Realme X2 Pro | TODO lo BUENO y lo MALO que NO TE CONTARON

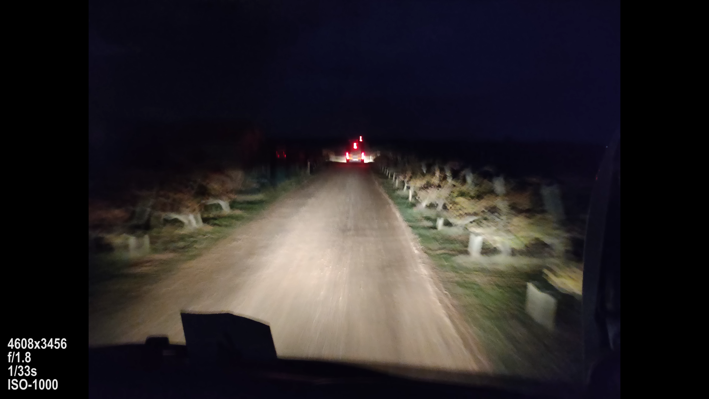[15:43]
Eso sí, por la noche cuando vayáis a sacar fotos procurad agarrar con firmeza el móvil porque si no os saldrán un poco movidas por los tiempos de exposición altos que suele utilizar.
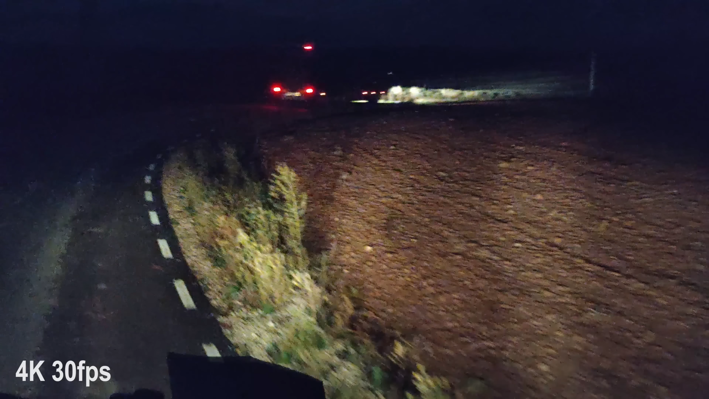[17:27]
Perdemos muchísimo campo visual y a veces, para algunas situaciones, esto es un inconveniente gordo.